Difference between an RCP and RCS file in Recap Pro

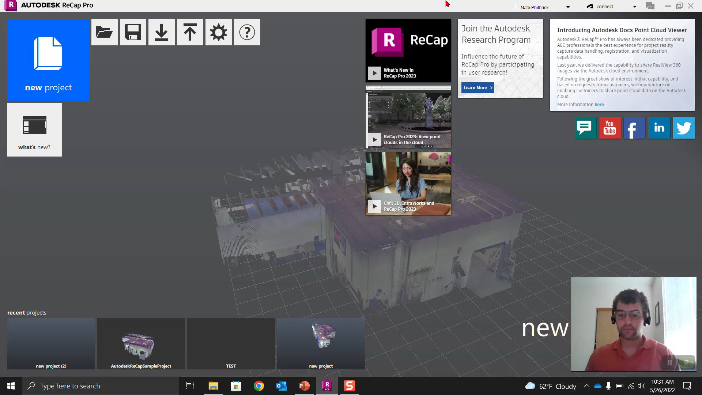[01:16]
I'm using 2023, but this is an age-old thing for the file structure. So what we're going to do is let's just take a look at this.
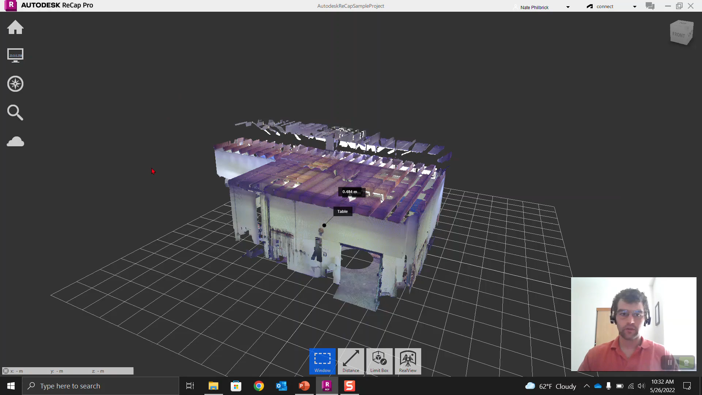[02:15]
So this is the RCP file right here. You can see we have two scan locations. We can go into the real views if we want to.
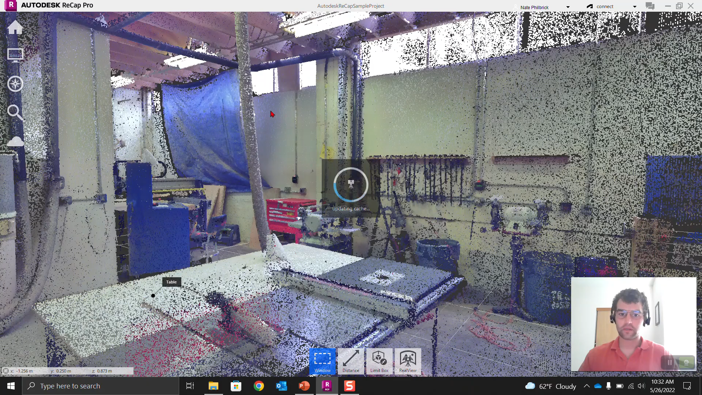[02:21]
And you can see here's our scans, two scans. And this would be, you know, this is one of the RCS, all the point cloud data.
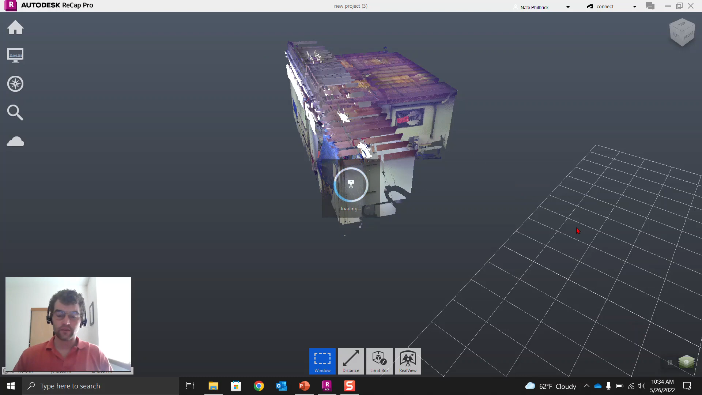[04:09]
And now you can see we're loading the project, and we've basically rebuilt the project with those RCS files. You can see we go back to registration if we wanted to, and we're still seeing those mirror balls.
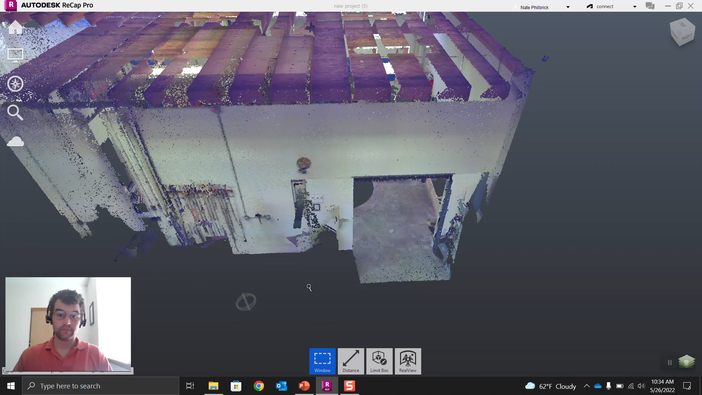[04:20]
So we still have that structured registerable data.
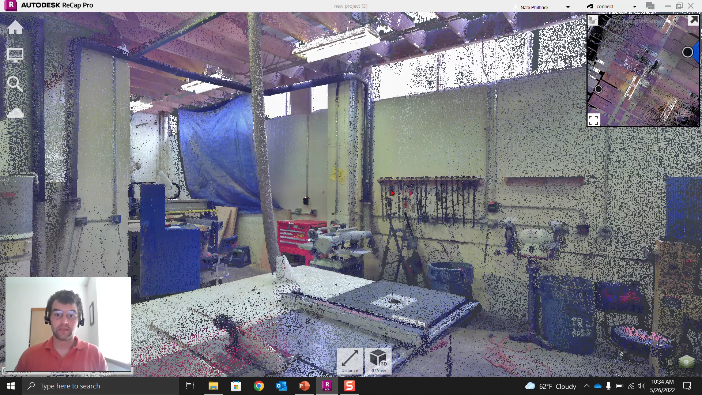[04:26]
So if we go back in here, we can see that we are now in that real view. So we basically just did a full loop, rebuilding it with the RCS to create an RCP.
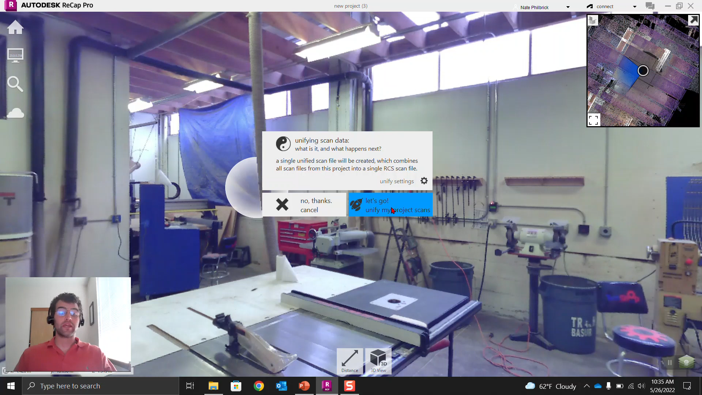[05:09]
There's no option to not unify. And unify basically means is we are going to get rid of these scan locations. It's going to be one unified point cloud. So we say unify, and now it's going to export our project. So next, we're going to do the same exact thing we just did.
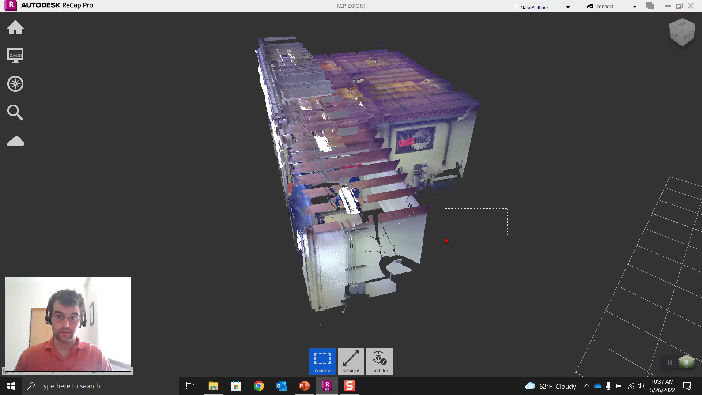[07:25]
And what you'll notice, when we get into this, is that home tab, we don't have that tripod. That registration button.
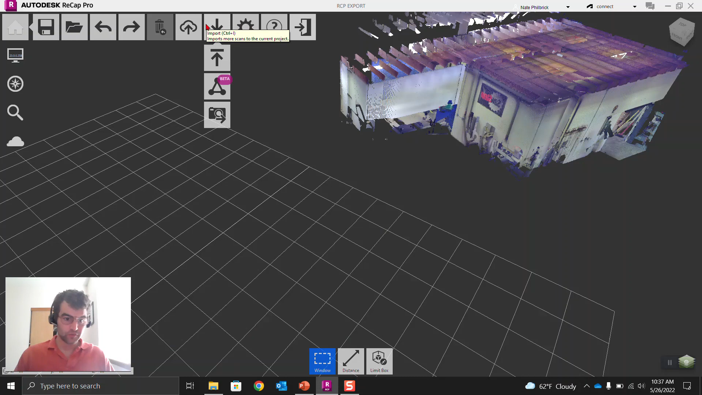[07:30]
And that's because it's a unified point cloud now. So we can't go back and re-register things. It's more of a, it's like exporting out a static data. So this is, you know, we're done. We like what we see.
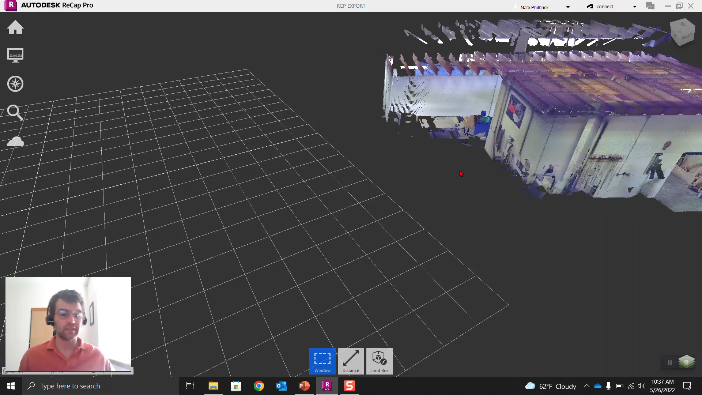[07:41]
Now let's kick it out as one unified unit. So if we go in here and we, if we go into our point cloud, you can see there's a little circle there.
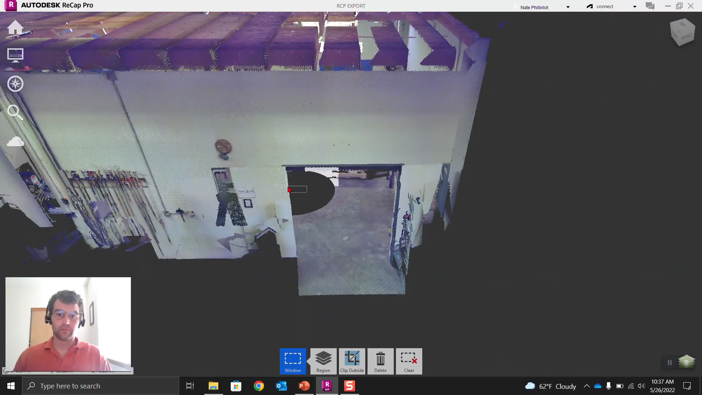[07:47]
But the real views aren't here anymore.
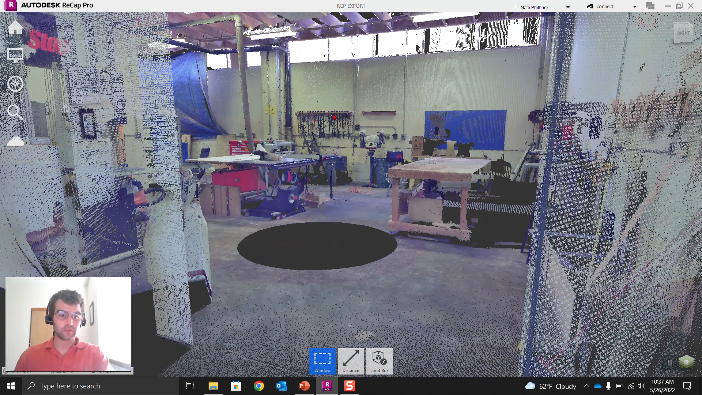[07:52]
So we can't select the real views and get into it. That's, you know, that's that unified point cloud. So let's go, let's open up that RCS file quickly and home tab.
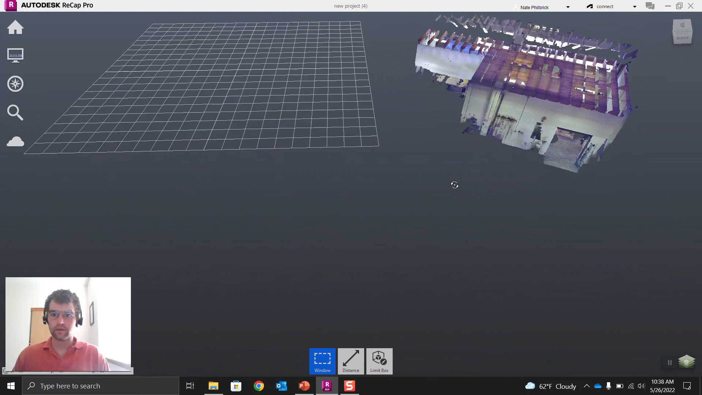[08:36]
And then you can see same exact thing we were just looking at with that RCP. And you can see there's no mirror balls here.
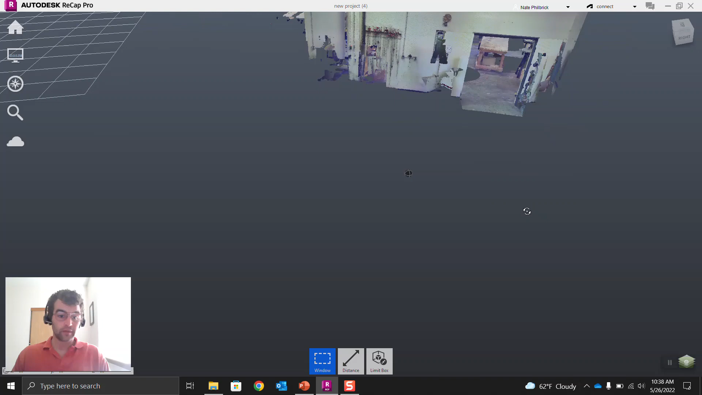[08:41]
It's that unified point cloud data. And then if we go into our downloads here, let's go open up that new project for.